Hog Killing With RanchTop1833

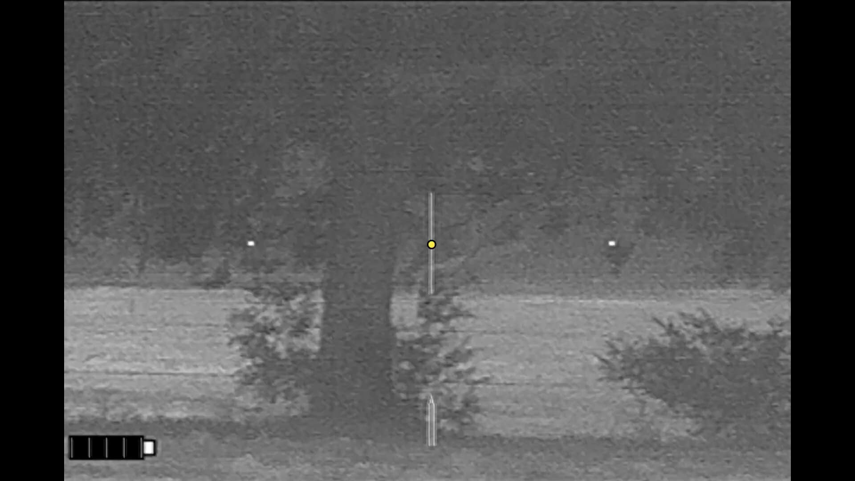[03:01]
We did find a good blood trail going into the woods, but we're unable to recover the hogs.
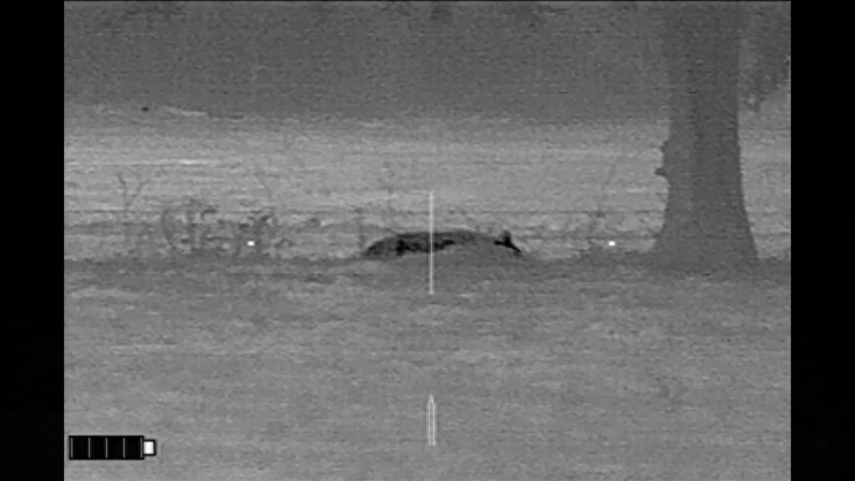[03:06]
In the opening salvo ranch top dropped a 140 pound sow that had farrowed previously, and I dropped a 158 pound boar.